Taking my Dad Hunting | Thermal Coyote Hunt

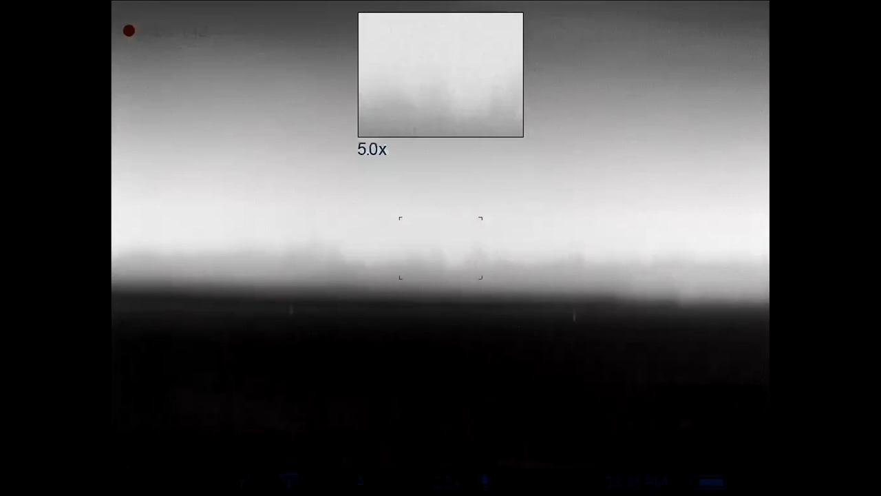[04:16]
We're gonna have to switch soon. If you can't see them, they're charging.
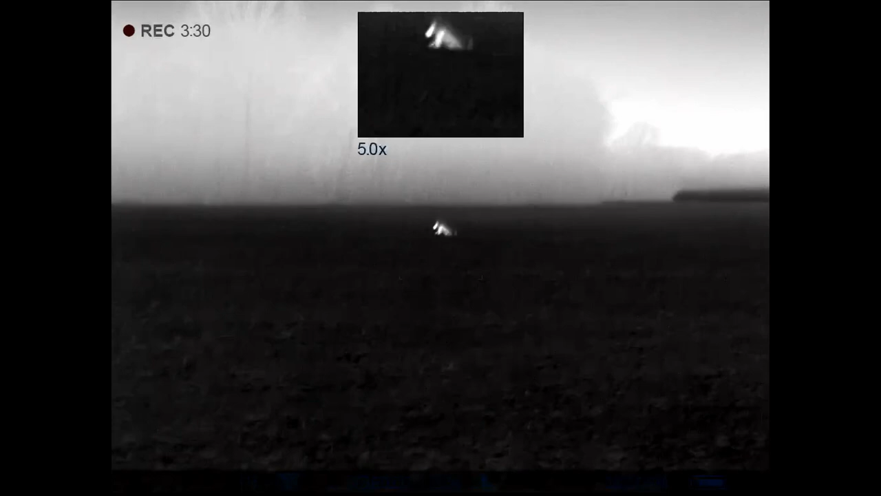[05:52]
good dog. Good shot. He's pretty far away.
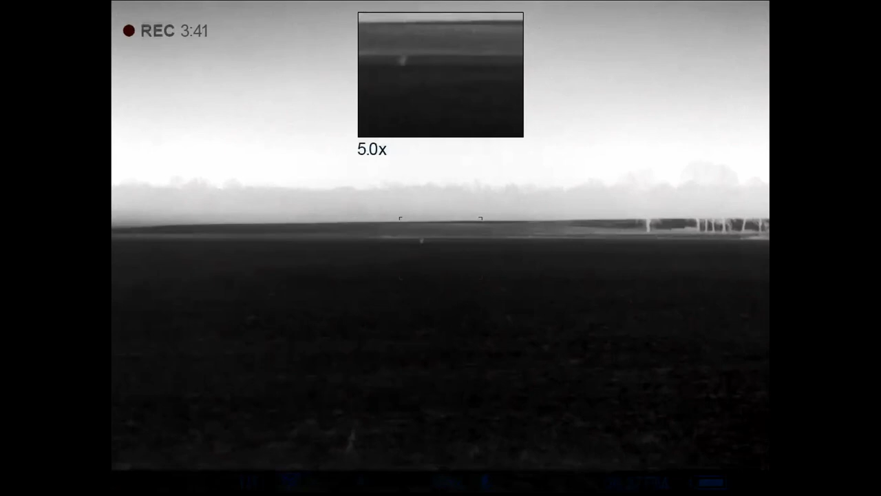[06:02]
He was already leaving before that one shot. Good shot.
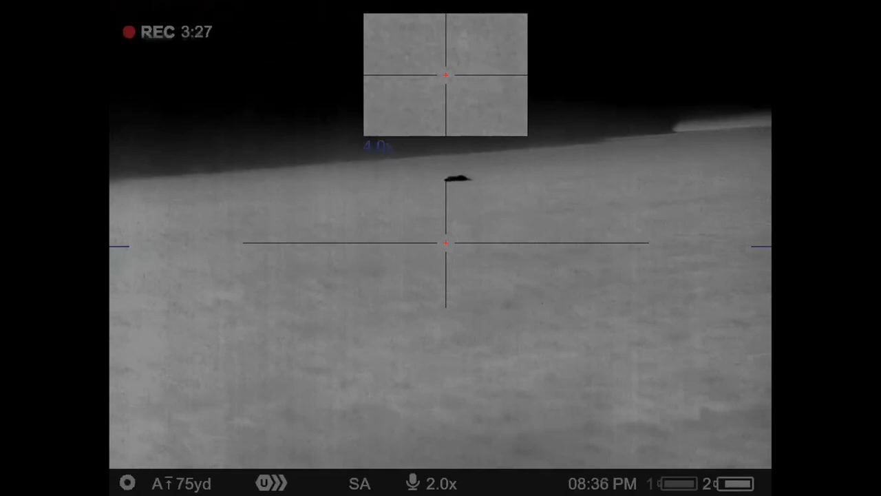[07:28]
There's the old killer himself right there.